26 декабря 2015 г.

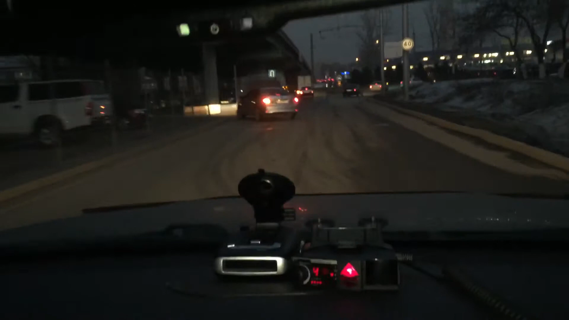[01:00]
пока все правильно но не привычно что все-таки звуки хотя мне по сути также все равно говорит он или пиликает то есть радар вот у нас сбоку остался все правильно там у нас висит такой же стационар теперь получается мы удаляемся от этого радара ну по срабатыванию да по срабатыванию конечно